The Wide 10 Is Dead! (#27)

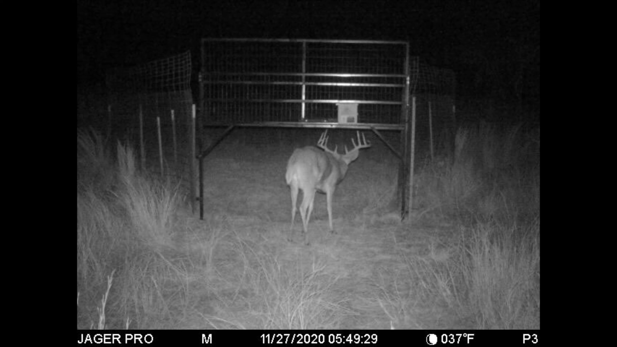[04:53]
we got pictures of him trying to go into a hog trap that we have set up and uh he's alive and well gives me a lot of hope for next year he's going to be a giant next year he's going to blow the wide tin out of the water